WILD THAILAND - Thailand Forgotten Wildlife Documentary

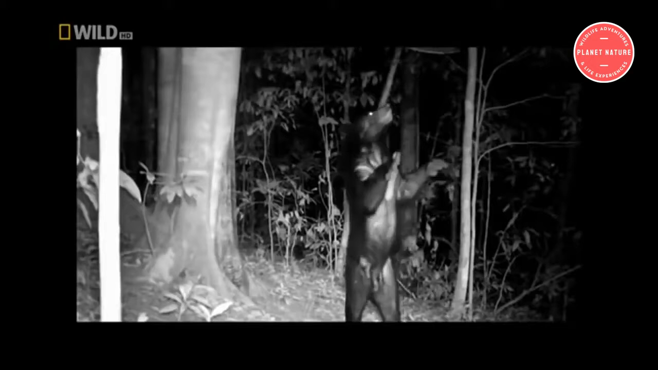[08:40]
This is their secret. After a night with a lot of dancing, digging, scratching and stretching, time for a well-deserved nap.